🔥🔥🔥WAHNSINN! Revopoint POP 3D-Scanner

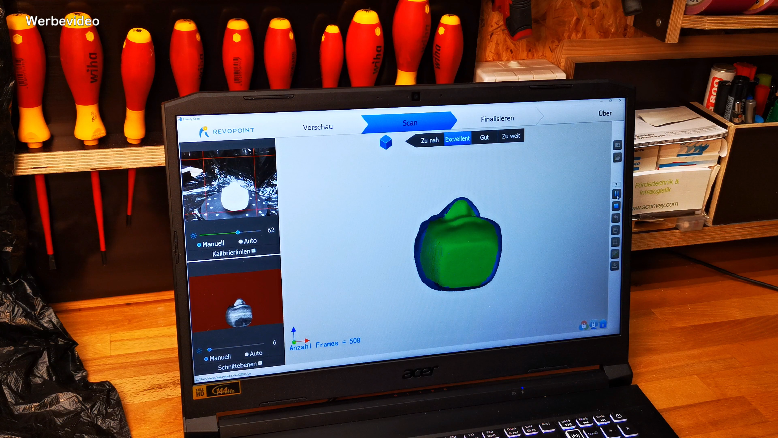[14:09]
Das sagt er euch also alles. Da gibt es also auch kein Problem.
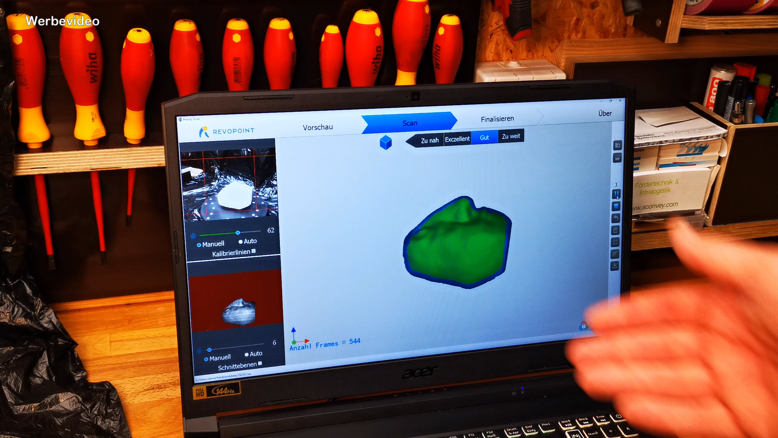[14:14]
Und ihr seht, das geht wirklich in Windeseile. Und schon habt ihr da wirklich so einen Kopf mal eben eingescannt. Wenn ich jetzt hier wieder auf Stop drücke, dann sage ich, ich bin vollständig.
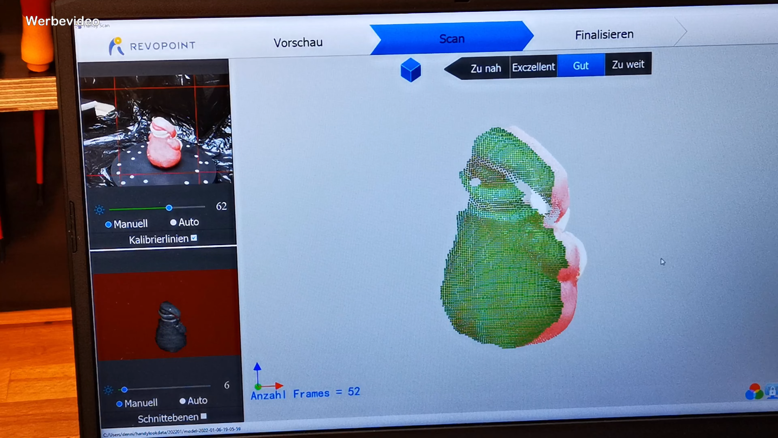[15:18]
Und je öfter ihr natürlich drum herum fahrt, desto besser wird euer Ergebnis.
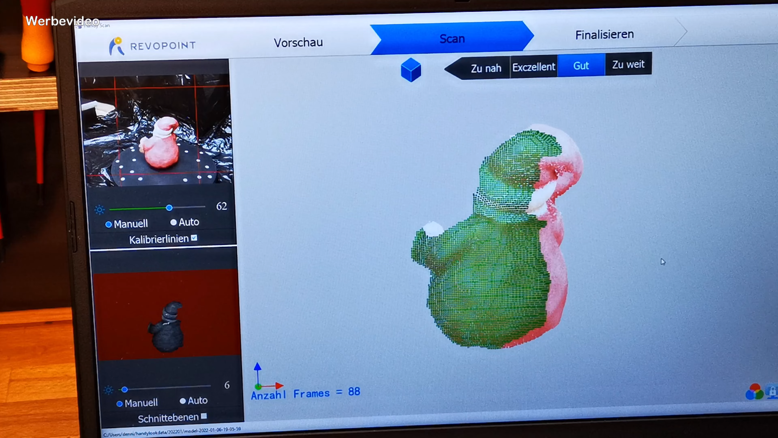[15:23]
Es kann aber auch mal sein, dass wenn sich irgendetwas in der Software so ein bisschen blockiert, hatte ich also auch schon, dass er dann auf einmal nochmal einen zweiten Weihnachtsmann daneben macht.
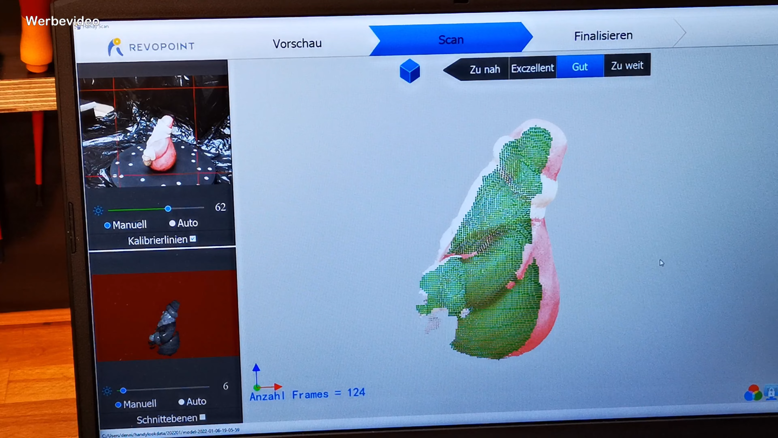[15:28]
Oder gerade bei Modellen, die vielleicht nicht ganz gut zu sehen sind oder wo die Beleuchtung einfach nicht so richtig ist,
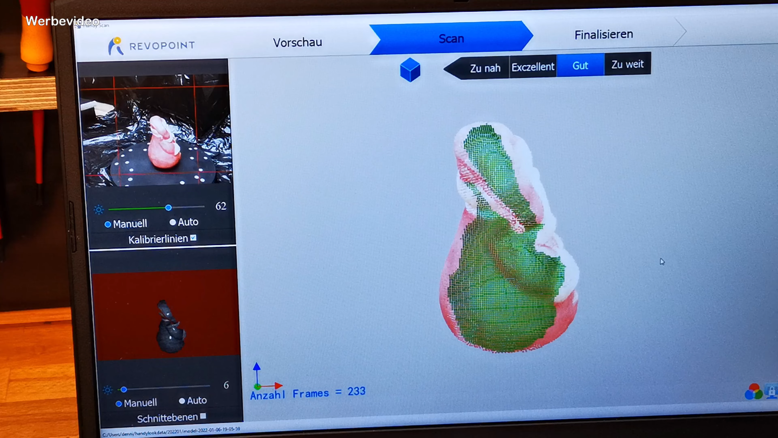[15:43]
Und das ist natürlich super schnell auch wieder neu eingescannt. So, sagen wir mal, wir sind fertig mit dem Modell.
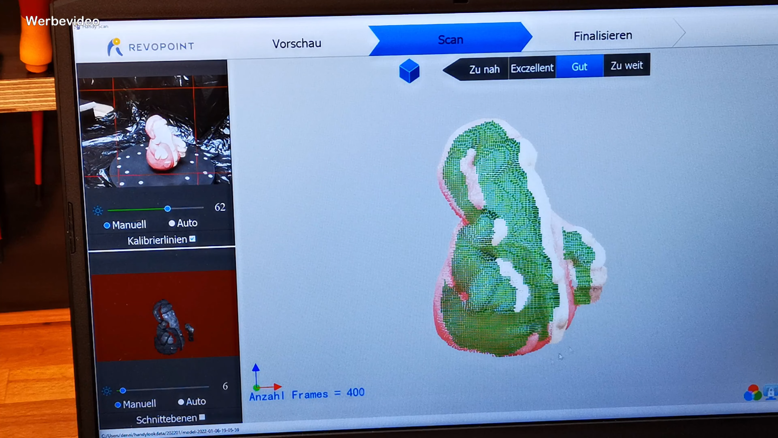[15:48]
Gehen wir mal hier wieder auf Stopp. Sagen wir sind vollständig. Um den Kontrast noch so ein bisschen anzuheben, könnt ihr diese RGB-Kamera natürlich im manuellen Modus natürlich noch so ein bisschen runterzoomen.
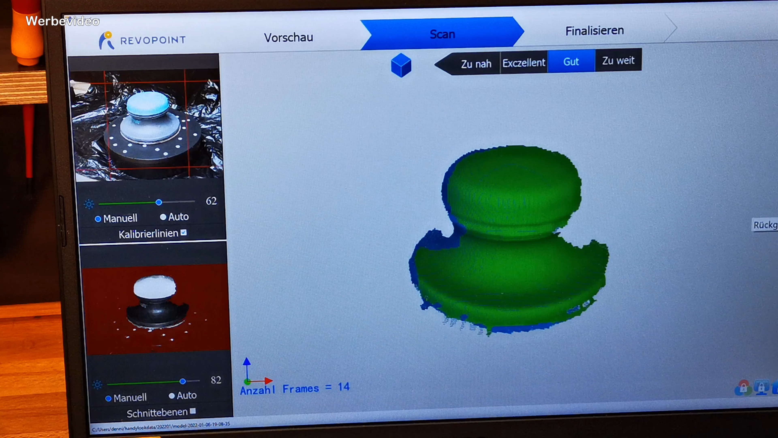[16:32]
So, und ihr seht schon, was ich jetzt hier einscannen lasse. Das ist so ein Schleifpad. Das habe ich mir irgendwann mal gekauft. Und da zeige ich euch jetzt was ganzes Interessantes. Er fährt jetzt hier natürlich auch einmal rum und scannt das dann alles einzeln ein.
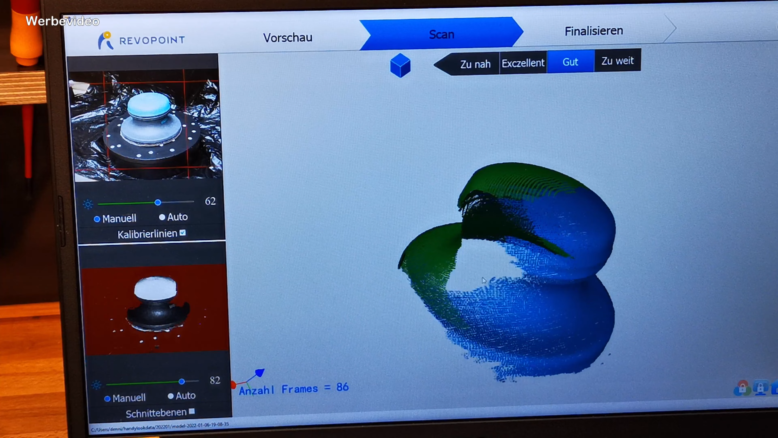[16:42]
Und ihr könnt das dann natürlich auch wieder schließen. Genauso wie ich euch das in den anderen Modellen dann auch gezeigt habe. Und ihr könnt das dann ein bisschen kleiner zum Beispiel ausdrucken.